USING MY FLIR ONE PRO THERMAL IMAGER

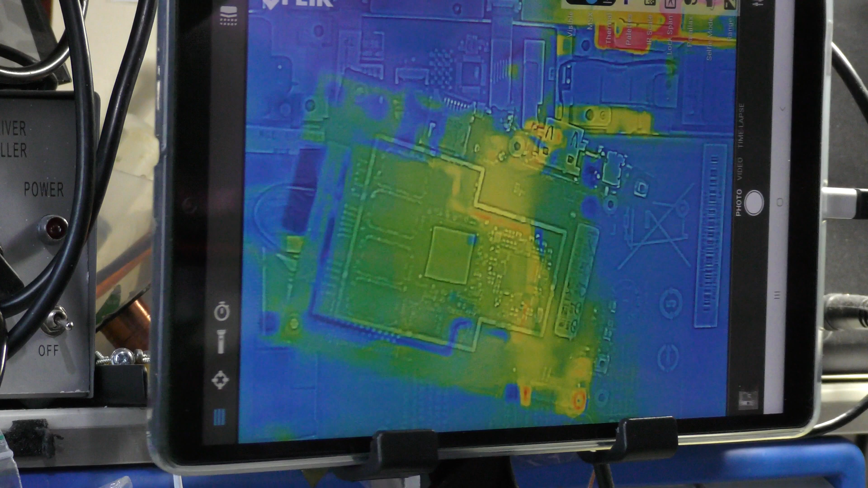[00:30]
what is it now, the Flur One Pro. I've got a Samsung tablet, that's custom design stand, so I can swivel this around. And let's not keep the video too long. Just let me sort of do this, okay, nice and that. Because of the distance of the focusing, it is a bit out, but it doesn't matter. You can actually see what's what, so it's no big deal. All right, let's supply power and see what happens.
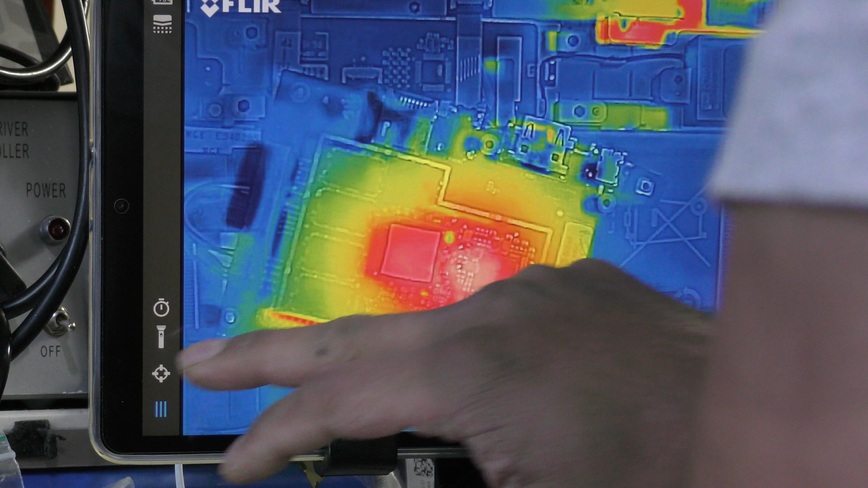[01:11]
Ooh, let's see what the temperature is on that sensor. So, let me see if I can add. Should let me.
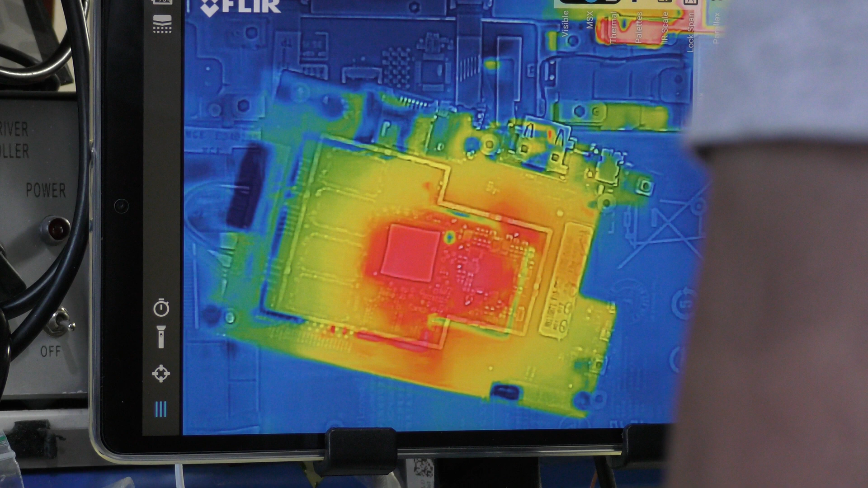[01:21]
Let me see if I can get some pointers in place. Range, slide mode, nope, lock, spam, pattern. Okay.
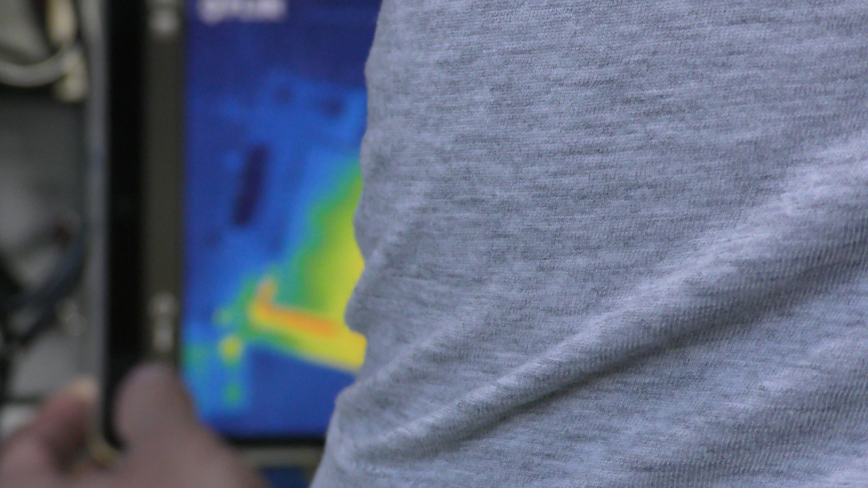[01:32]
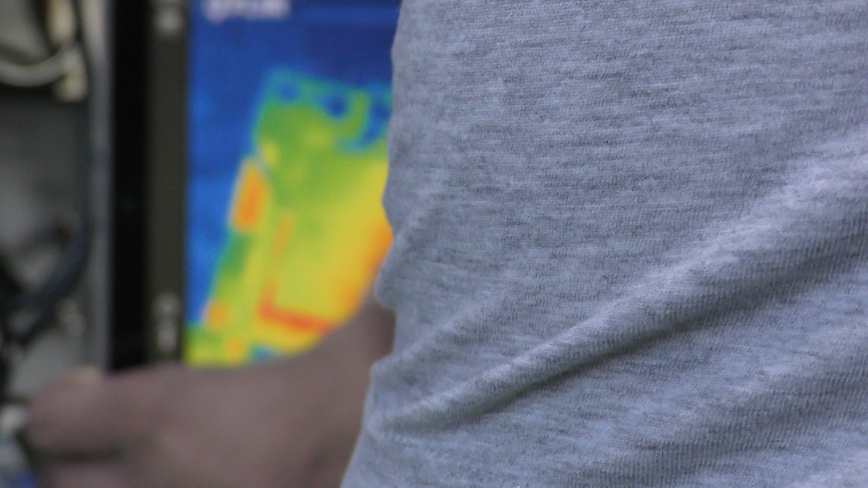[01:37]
So it won't give me a, let's see if I can get some pointers in place.
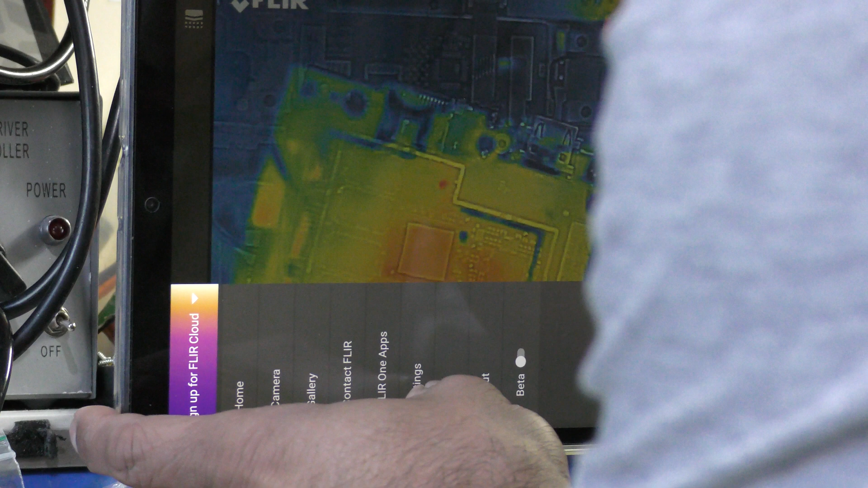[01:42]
Settings, what do I have under settings?
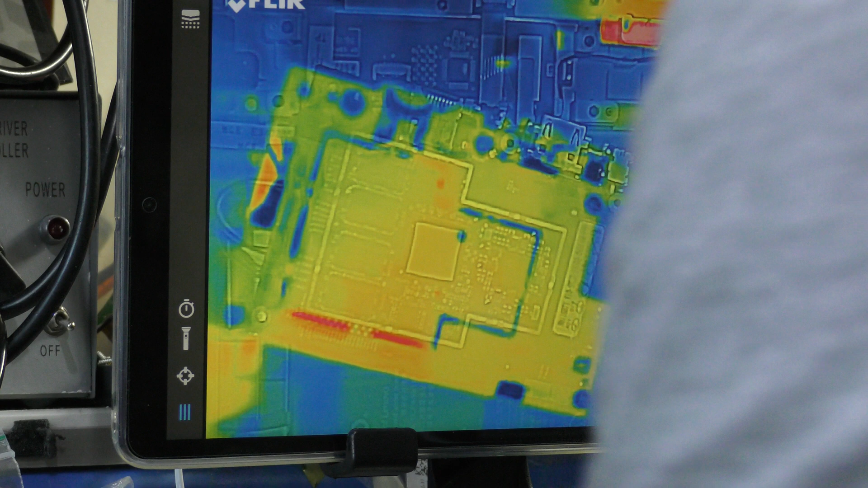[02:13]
This is the old firmware I'm using, so that's, maybe that might be the reason why it's doing what it's doing, basically, so.
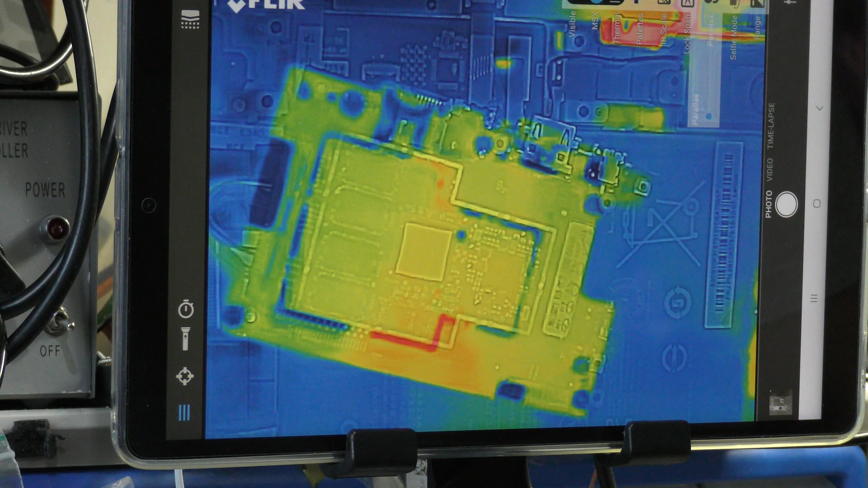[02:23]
But I won't, I won't be too keen on messing about. I'll have a play around with it later, but. For now, let's just sort of sort this out. So let's have a look and see, again. Boom.
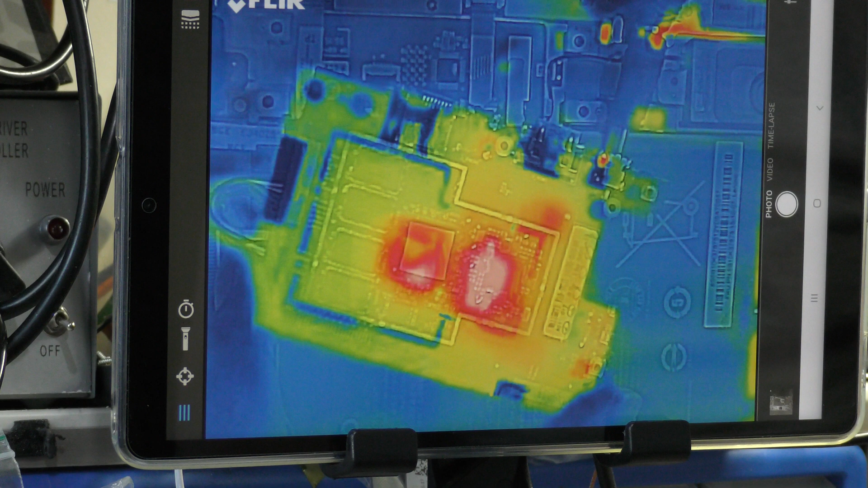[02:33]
Wow, that is flipping it. Wow, that's hot, that, that is hot, that.